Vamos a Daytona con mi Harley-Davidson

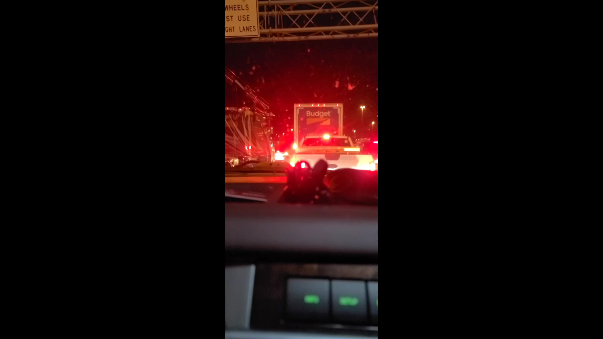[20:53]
Yeah. We are completely stopped. Las 9 de la noche, las 8:59,
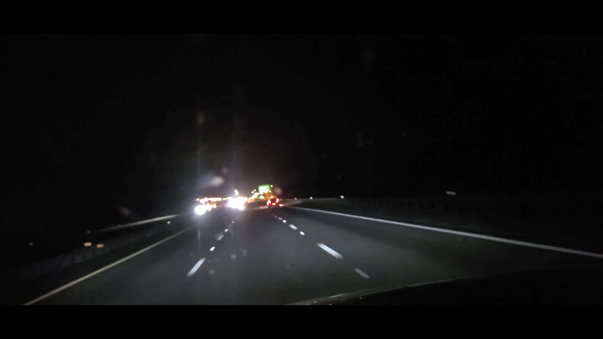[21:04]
acabamos de entrar al estado de Florida. Ya debiéramos estar a la destinación. Sí, hace una hora, porque el viaje es de 12 horas.